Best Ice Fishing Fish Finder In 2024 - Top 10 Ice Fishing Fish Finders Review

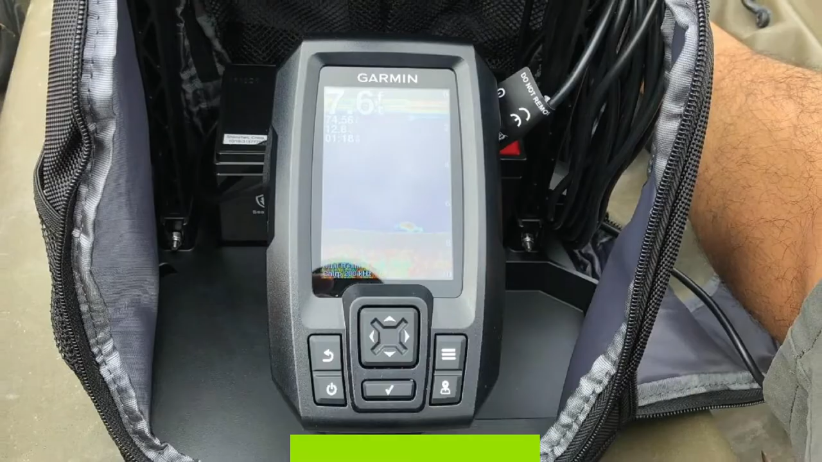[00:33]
Garmin has a reputation for producing reliable fish finders, and the Striker 4 model is not an exception. To add to its convenience, it is portable, and therefore you should have an easy time moving around with it.
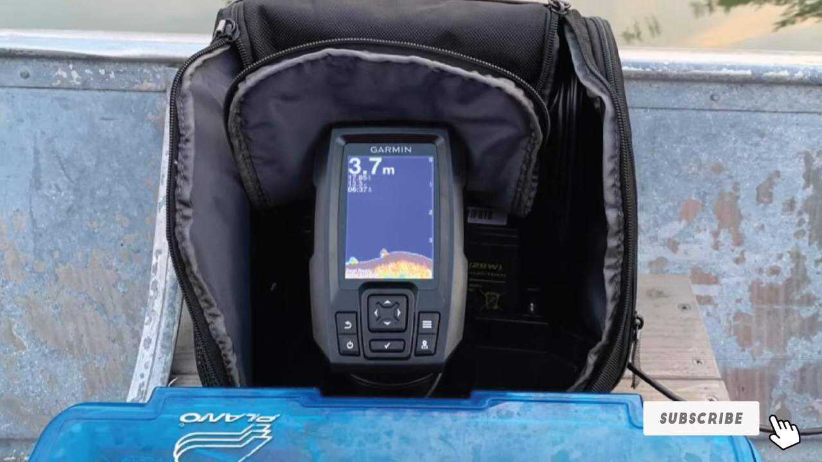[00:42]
On screen: depth 3.7 m
This device is packed with other features that would make it a worthy investment. To start with, this fish finder is very easy to use. The interface comprises buttons that would allow you to navigate through the controls more easily.
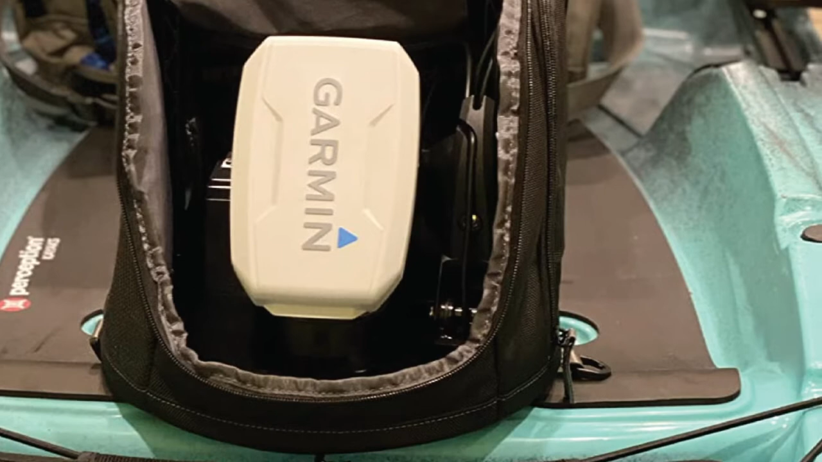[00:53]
The installation too is quite straightforward, and you should be good to go in a matter of minutes.
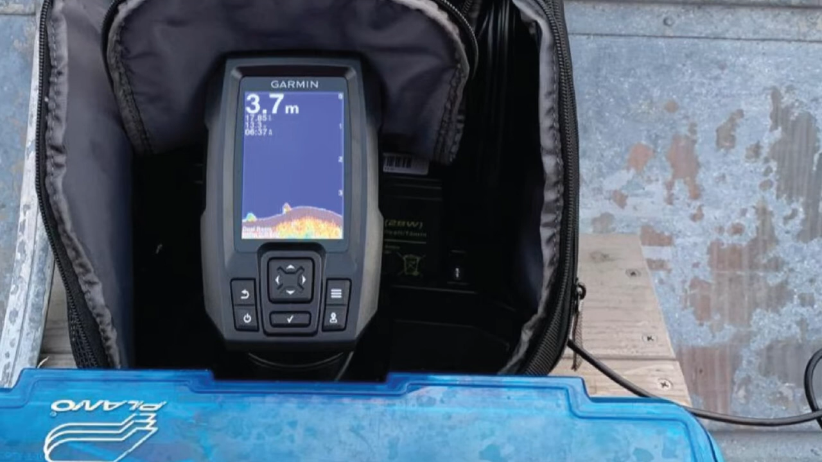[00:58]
On screen: depth 3.7 m
The color display aims to give you more clarity in terms of the information on the screen.
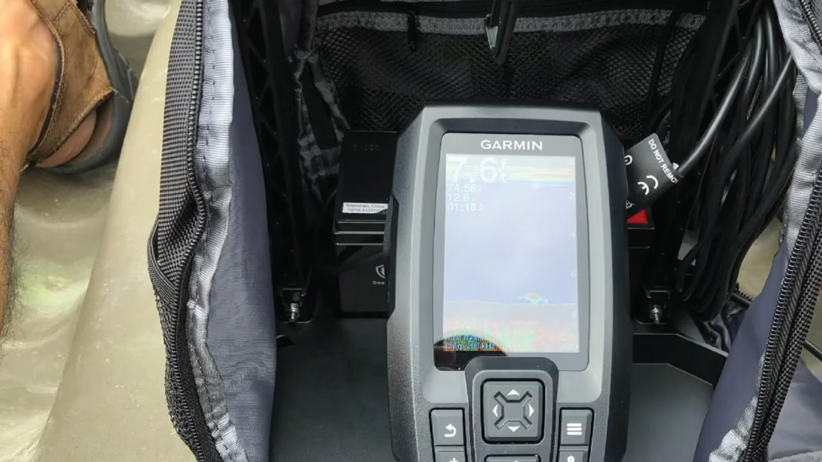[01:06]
On screen: depth 7.6 ft
What's more, is that the device is available in three different display sizes of 3.5, 5, and 7 inches.
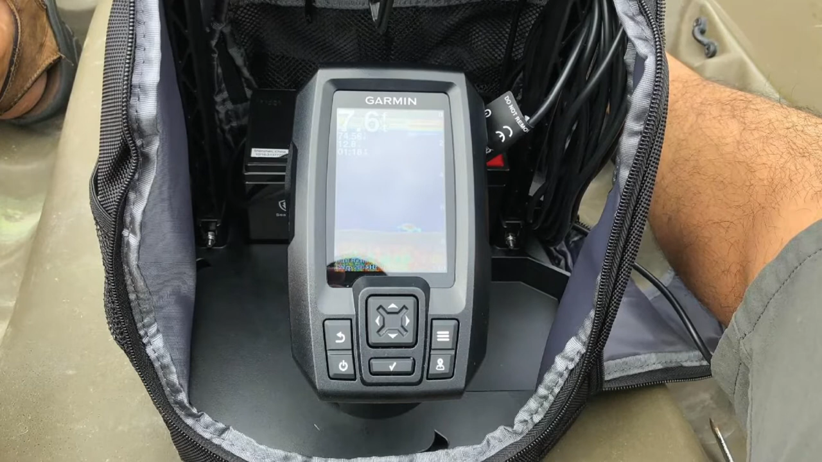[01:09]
The unit features built in high-sensitivity GPS
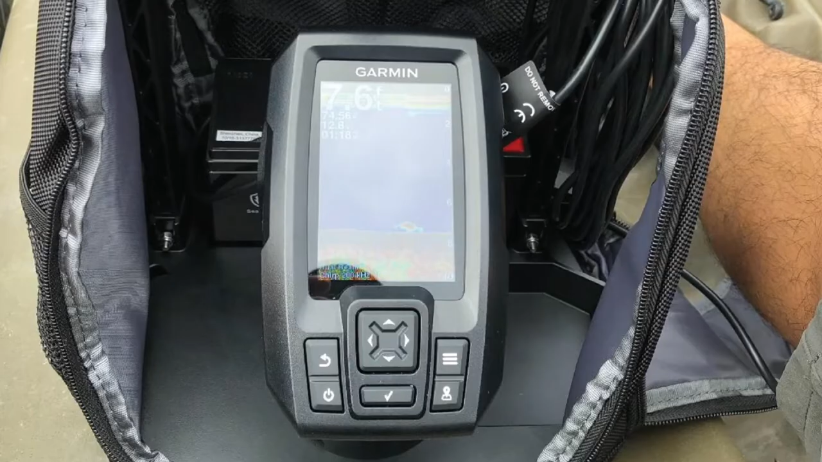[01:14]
that you should find
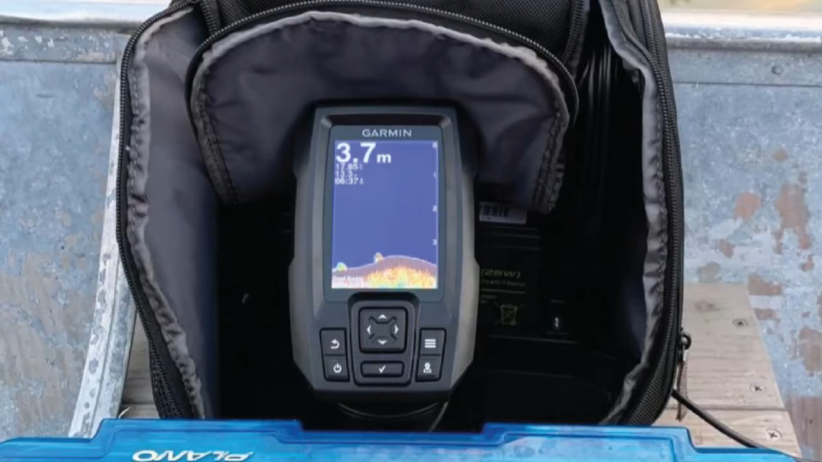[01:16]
On screen: depth 3.7 m
useful in the navigation since it helps in marking spots that you could refer to in the future as waypoints. Let's also mention the Chirp Sonar technology that aims to improve the target separation of this fish finder.
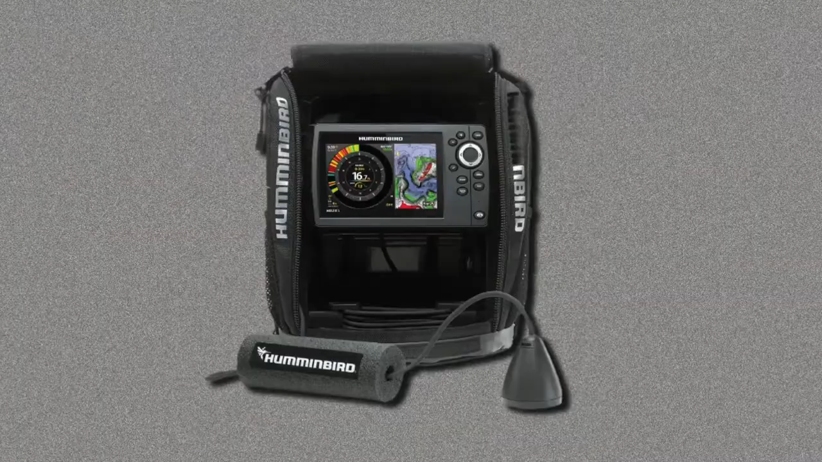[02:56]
One feature that makes this device easier to use is the color display with backlight,
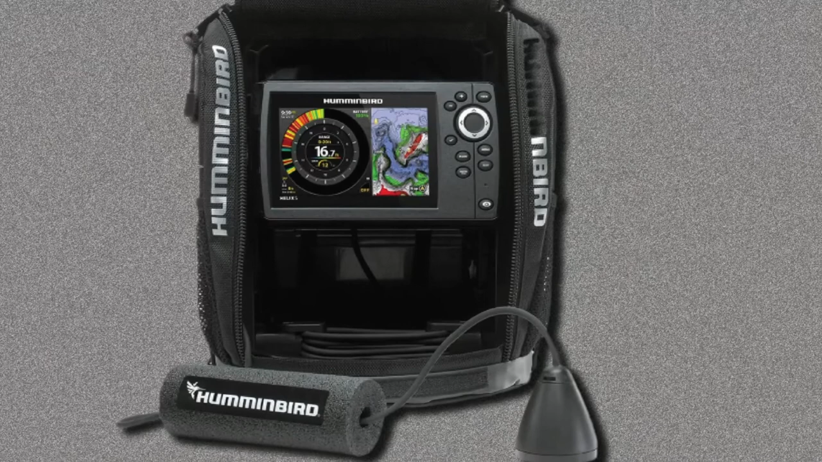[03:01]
which makes it easy for you to read the information on the screen in bright sunlight or the dark. Then, it has a dual-frequency beam plus sonar, which helps to enhance the preciseness of the fish finder. It is also GPS-enabled, and all your waypoints are plotted on the GPS chart.
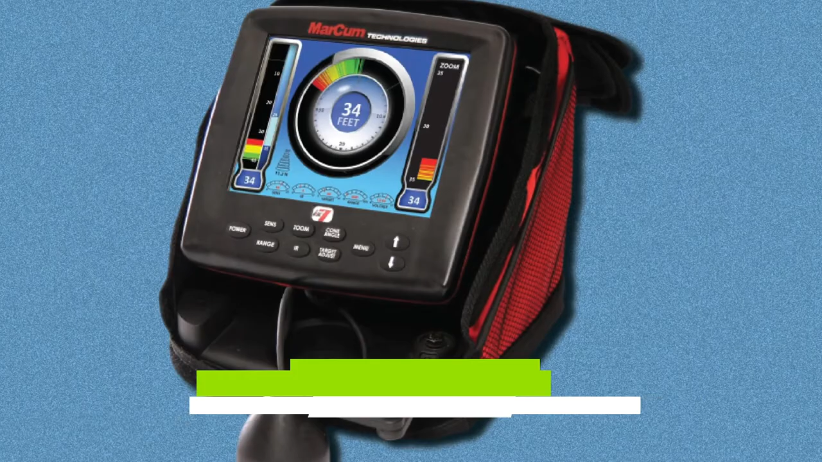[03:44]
On screen: depth 34 ft
the Markham LX7 ICE Fishing Fish Finder leads the pack. It is packed with advanced features that aim to ensure guesswork, and probabilities are no longer part of your fishing vocabulary.
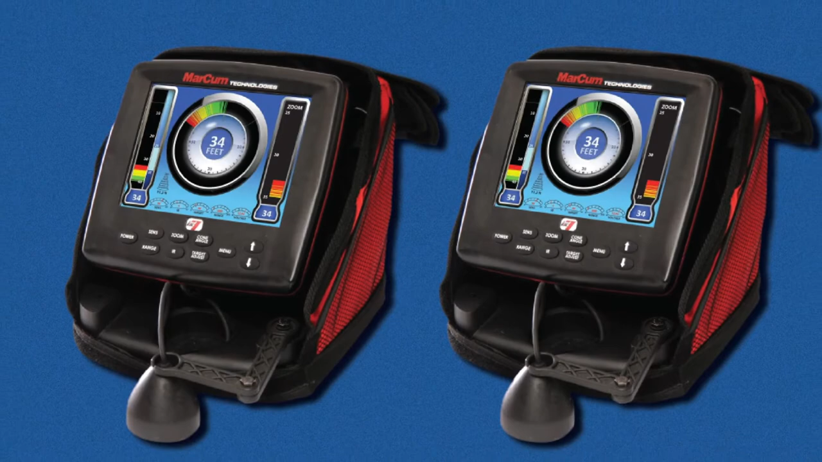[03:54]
On screen: depth 34 ft
Let's start with the 8-inch screen with a resolution of 800x600 pixels.
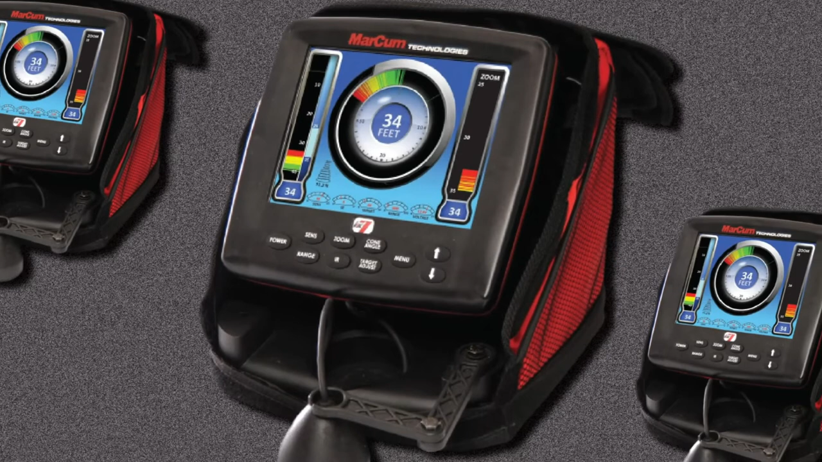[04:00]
On screen: depth 34 ft
As a result, you would get clear and sharp images that would be easy for you to interpret.
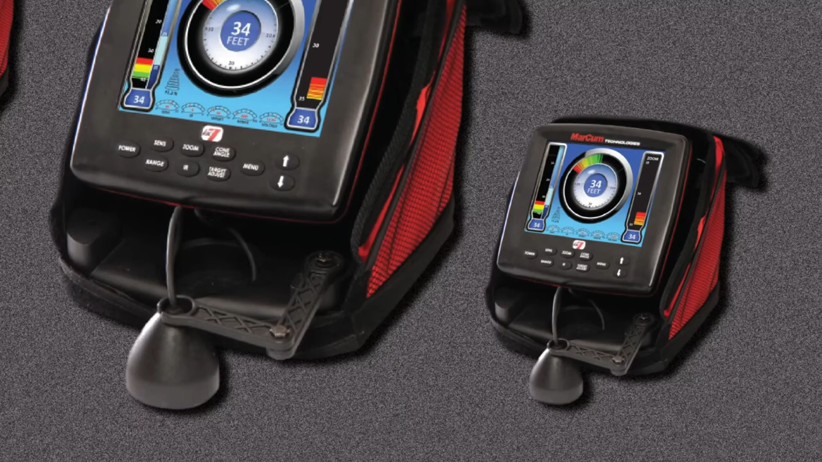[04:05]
On screen: depth 34 ft
Still, on the display, you will have up to three window displays at the same time for you to view more images.
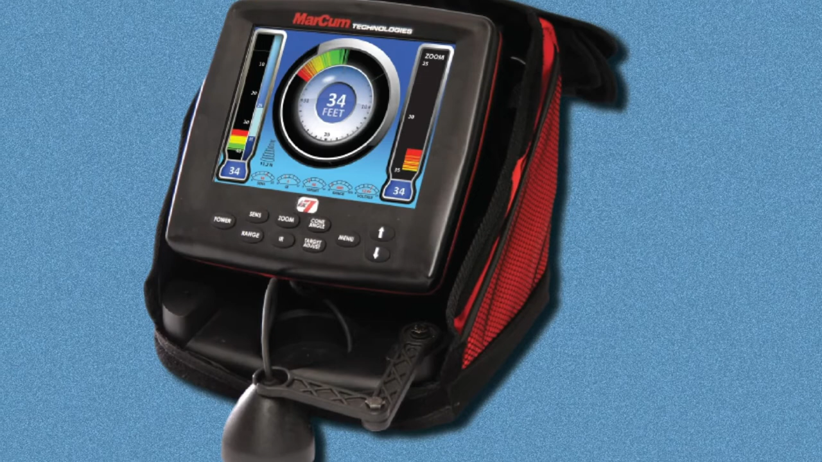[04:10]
You also have the option of zooming the images whenever you need to do so. The LCD sonar on its part is quite fast, and it uses either 8-degree or 20-degree transducer cone angles for instant generation of images.
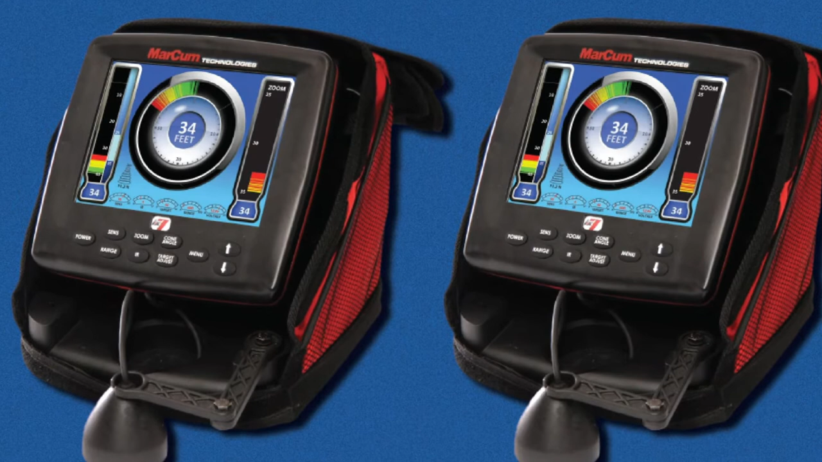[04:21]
There's also the customizable dashboard that displays a variety of information, including the battery voltage, target adjust, and interference rejection. You will also have four color palettes to choose from for the display.
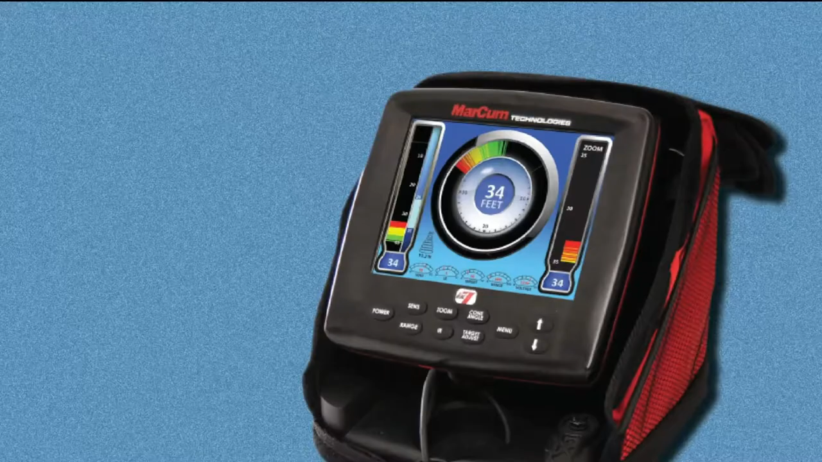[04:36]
On screen: depth 34 ft
In case you need to upgrade the maps or any other software in the device, the USB port will be of great help.